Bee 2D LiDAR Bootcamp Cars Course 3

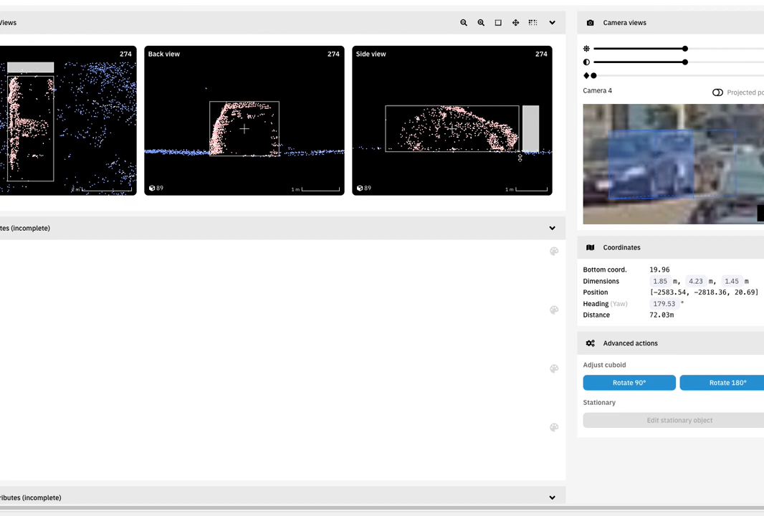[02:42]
The next part or next way that we could check this is by looking at the side panel here. Inside of the coordinates panel on the project view, you're going to see this one called distance.